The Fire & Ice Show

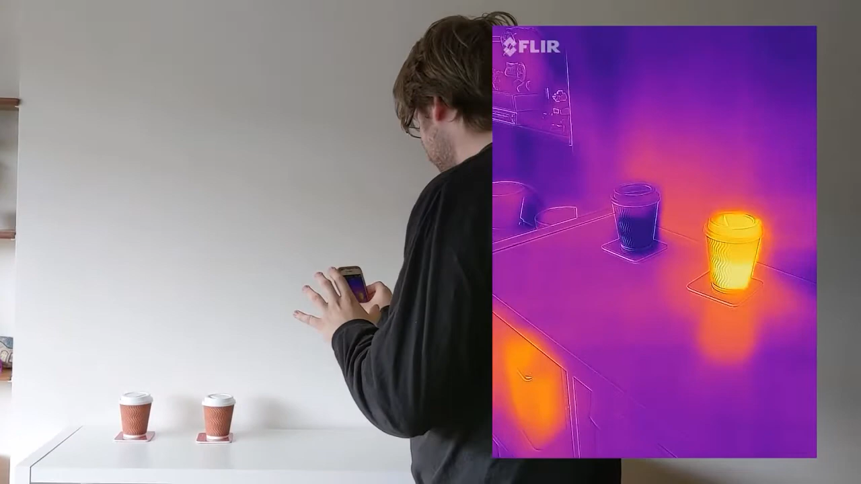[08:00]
The cup on the left is giving a very blue color from the color spectrum of our infrared camera, and the right cup looks like it's glowing hot.
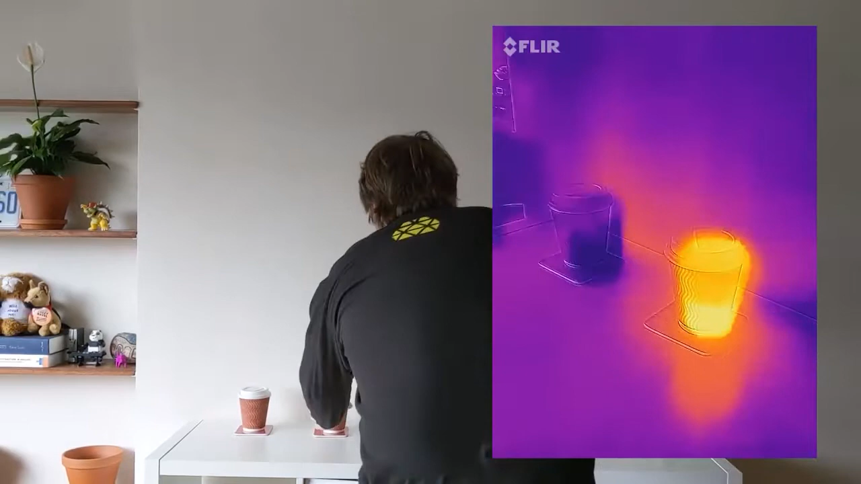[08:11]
I can actually confirm that by touching the side. Yes, it is definitely hot. I'd be careful if I was to drink that liquid.